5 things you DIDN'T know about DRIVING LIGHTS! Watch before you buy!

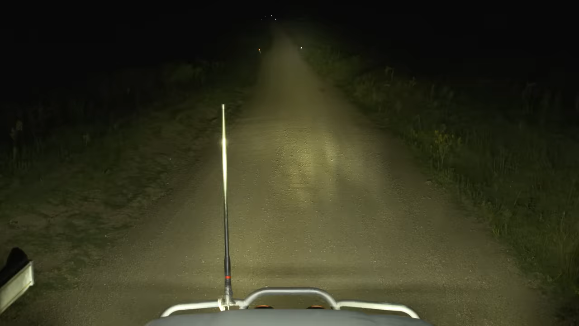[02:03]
Now, obviously the Evos would blow it away in terms of distance.
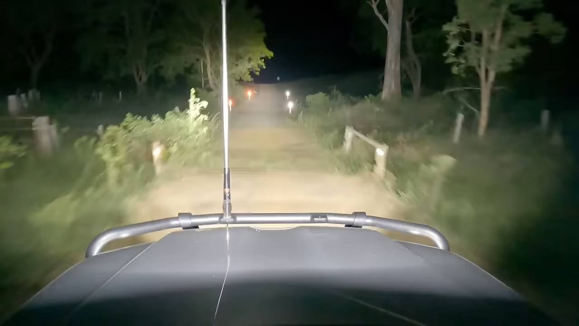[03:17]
because it's not just about what's on the road, it's also about what's on the side of it too.
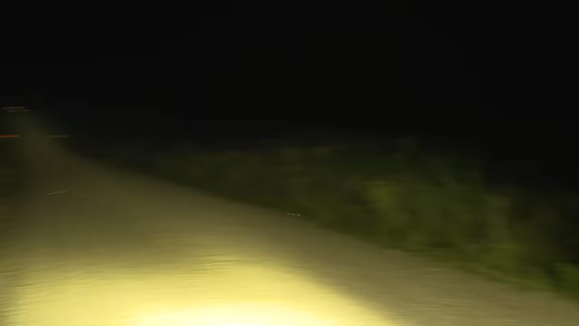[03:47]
That's with the spotlight pointing down the road. Now, look what happens when I get the spread into the picture. You can see here, as I lift up the flood beam, there's a lot more light on the side of the road.
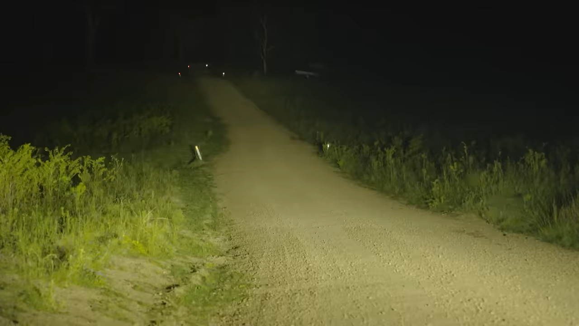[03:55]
So you can see things like a big kangaroo that's planning to make a road crossing.
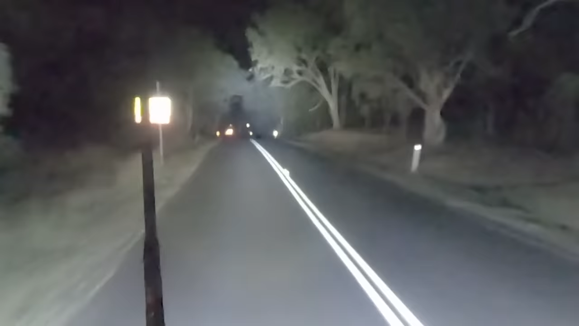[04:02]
If your spotty's only lit up the road directly in front of you, you might not be able to see him jump across until it's too late.